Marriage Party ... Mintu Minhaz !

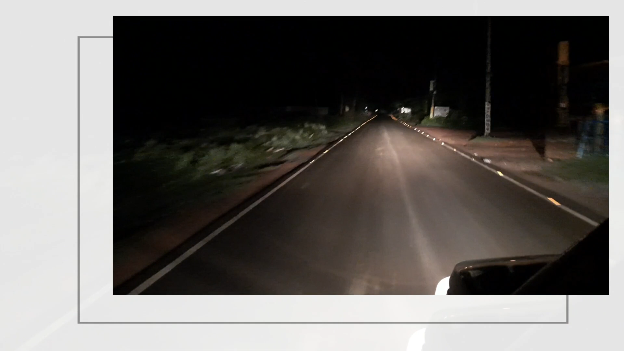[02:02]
আমতলাতে মিন্টুর বিয়ে খেয়ে বাড়ি ফেরা। রাত্রিবেলায় ঝকঝকে রাস্তা, সাই সাই করে গাড়ি চলছে আর সঙ্গে মিষ্টি হাওয়া।